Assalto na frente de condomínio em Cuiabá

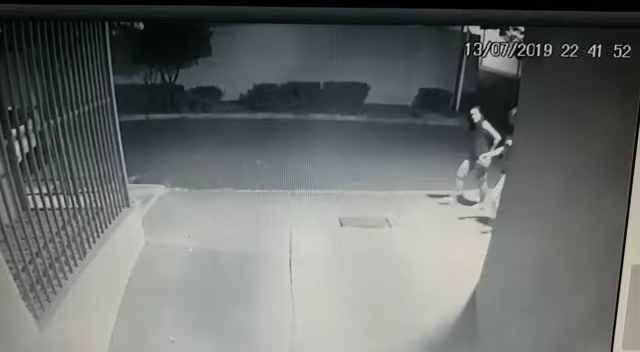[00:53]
Acabaram de levar o Jeep Renegade branco, dois caras, um deles armados. Isso foi às 21 horas e 40 minutos.